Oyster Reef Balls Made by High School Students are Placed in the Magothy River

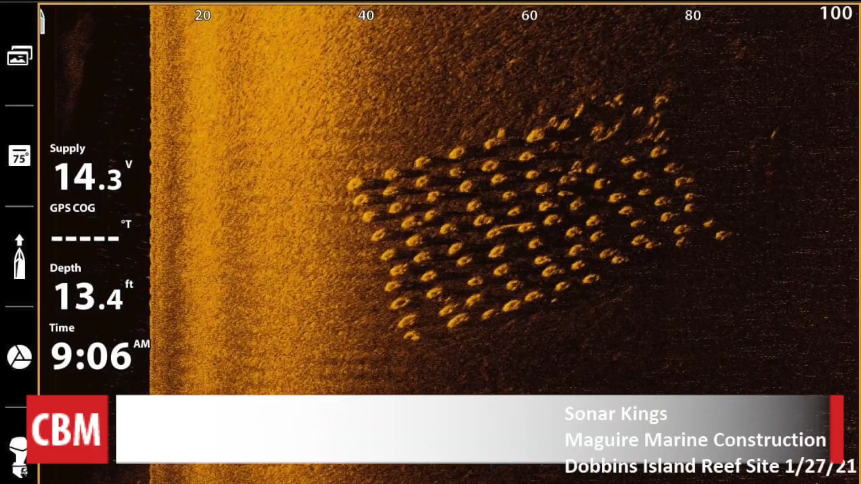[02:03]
On screen: depth 13.4 ft
Nick Garrett from Sonar Kings used his side-scan sonar equipment to show us what it looks like down below.
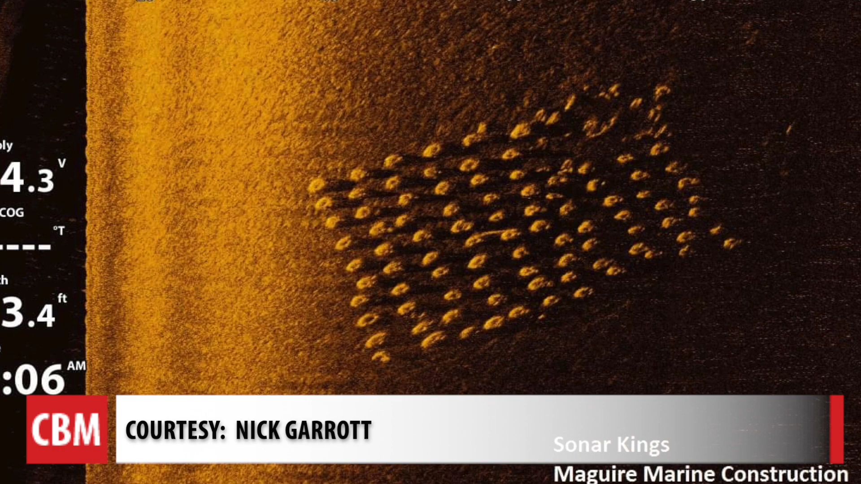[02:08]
Spadaro says they are being placed where oyster reefs were first laid in 2003.